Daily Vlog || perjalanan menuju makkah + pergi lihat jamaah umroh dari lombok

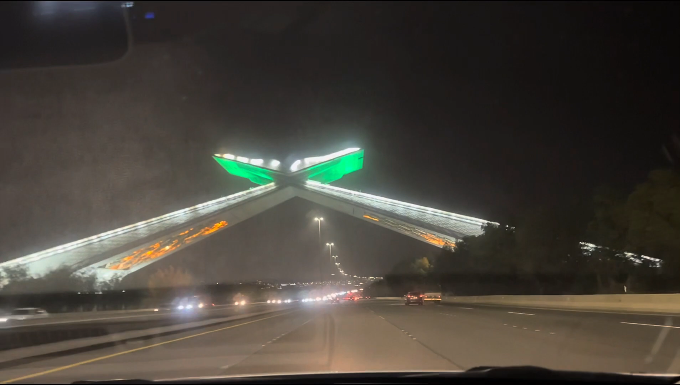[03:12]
Quran yang paling tergede di kota Saudi Arabia. Alhamdulillah kita udah nyampe Makkah teman-teman. Lihat itu jam.
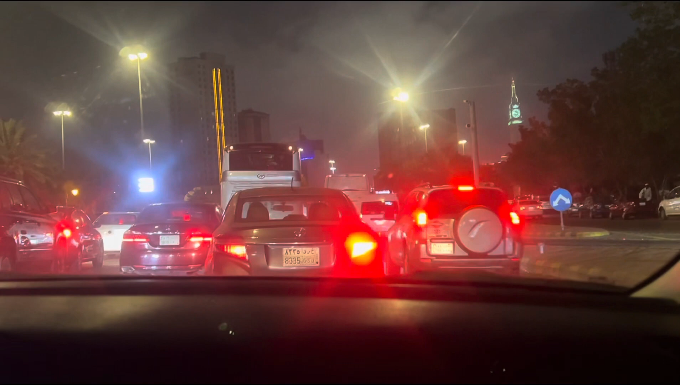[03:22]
Mungkin 10 menitan, 15 menit mungkin nyampe kita di pondoknya jemaah.